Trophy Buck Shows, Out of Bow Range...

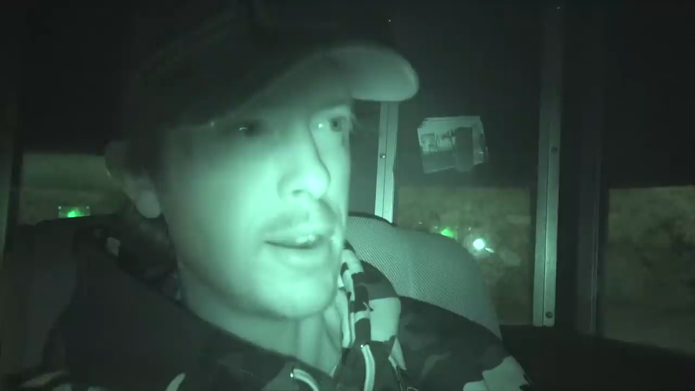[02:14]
here here in the next few weeks and get that deer he's just a really nice cull buck and uh looks like we've got another couple deer coming in right now too so and
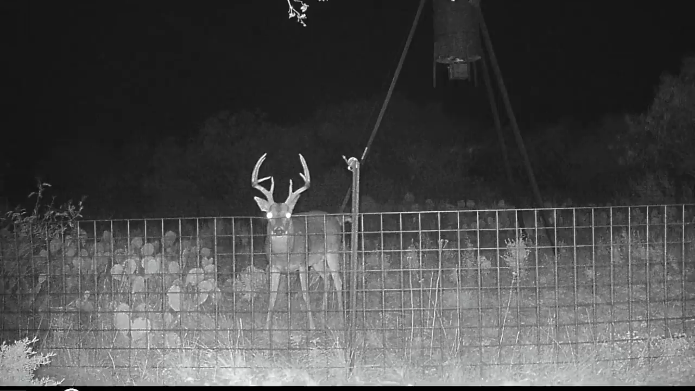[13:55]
just a beautiful looking i think he's an eight point check the time uh when he was still there at 7 30.